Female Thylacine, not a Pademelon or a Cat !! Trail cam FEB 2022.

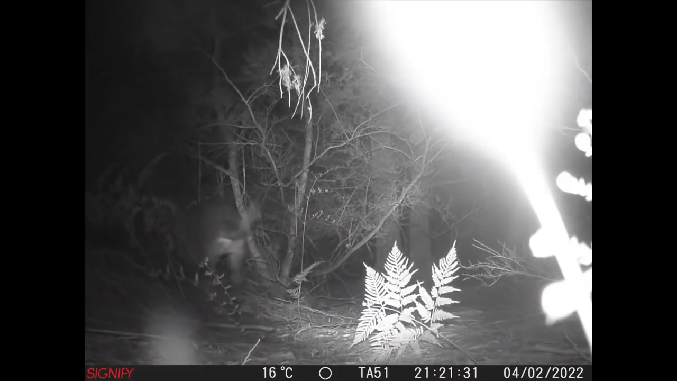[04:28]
spot this is the photo from exactly the same angle as you can see it's quite a bit bigger than the rufous wallaby or the paddy melon you can see this straight stocky legs the tail is sticking out almost straight but the tip is turned up now a lot of the witnesses that see thylacines talk about their peculiar gate like they were loping along um
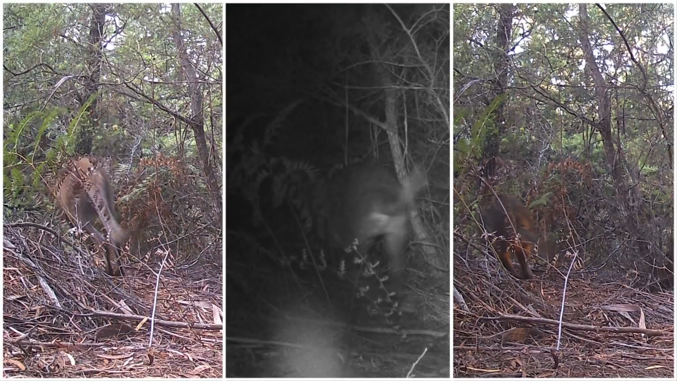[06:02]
on the ground but their head is down and the back is straight and you can see a little bit of striping on the back there i believe now i've put this um captive thylacine in here to uh use
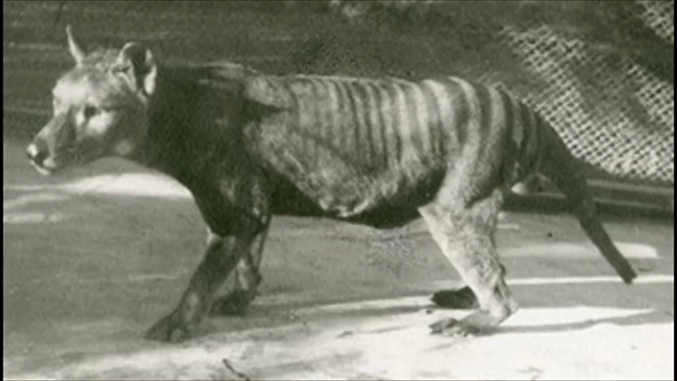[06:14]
as a comparison for that stockiness they're not all tall and thin like the historic video of benjamin um there's a slightly more enlarged version of it with
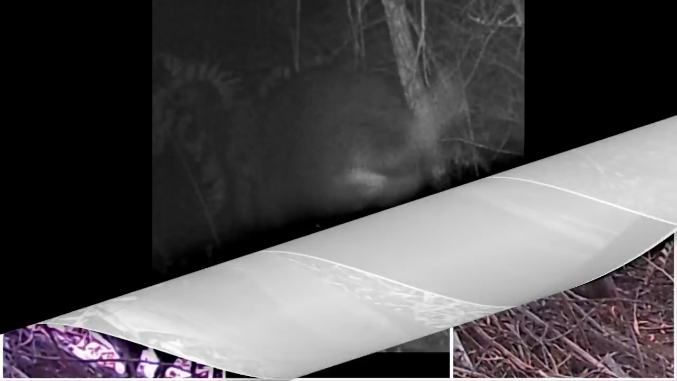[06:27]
the other rumps there for comparison now the interesting thing about
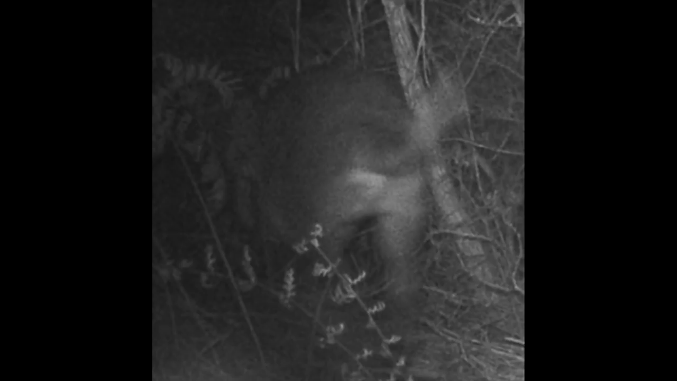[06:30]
this which pretty well seals the deal for me um i'm the eternal optimist but if you have a good look you can see that dark circle between the top of the legs that in my opinion is the backward facing pouch it's closed and empty if it's got anything in there they're rather small embryonic size thylacines not very big at all very little joeys um a couple of different filters i've put across here different filters
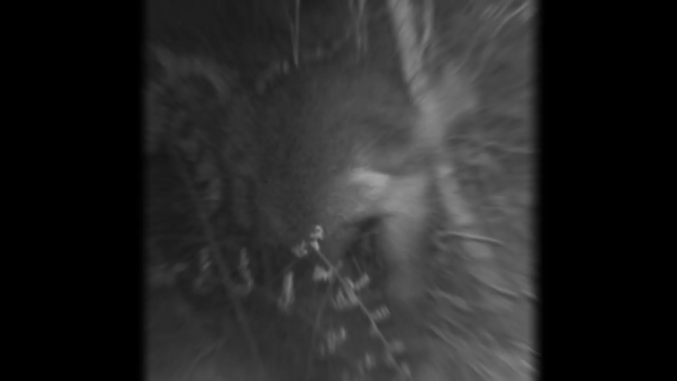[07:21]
um and this filter here i like because it really shows up that backward facing pouch now wombats have a very short little stumpy tail this is clearly not a wombat this is not a bennett's wallaby and this is not a paddy melon and it's not an echidna not a bandicoot not a water rat or any other kind of marsupial this to me looks like a stumpy legged female thylacine from behind
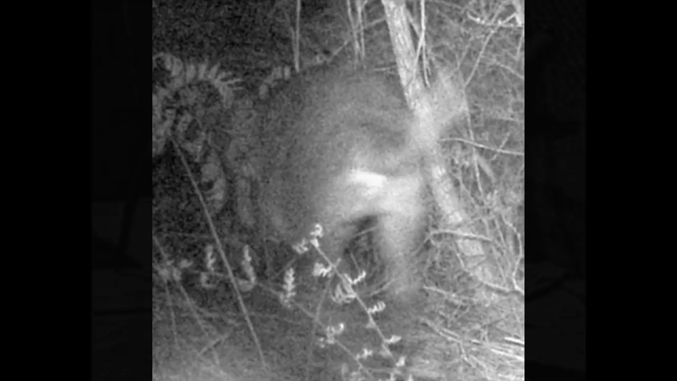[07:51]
and again there's another example of short legged stumpy looking thylacines